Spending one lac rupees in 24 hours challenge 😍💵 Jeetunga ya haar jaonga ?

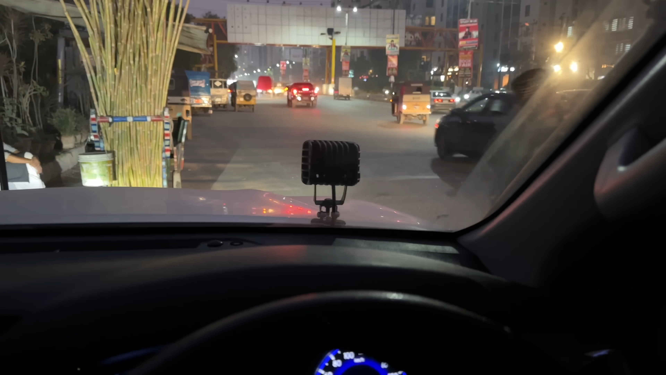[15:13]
बाय द वे यहाँ पे मैं पता है क्यों रुका हूँ, ये देखिए आपको लेफ्ट साइड पे नजर आ रहा है, ये गन्ने का जो है ना शरबत बनाने का जो है ना कार्ट है, ठीक है जी।